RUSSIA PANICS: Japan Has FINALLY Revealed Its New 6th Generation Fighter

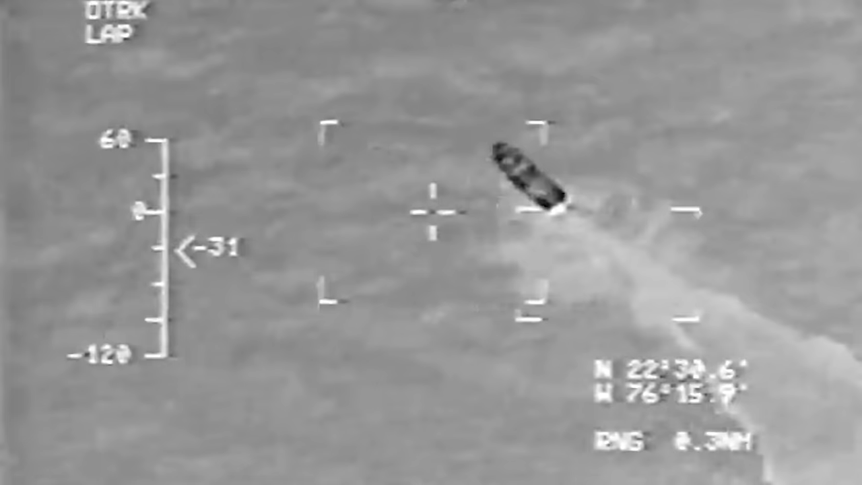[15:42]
These sensors include a highly sensitive infrared camera, an active electronically scanned array radar, and a radio frequency self-defense sensor.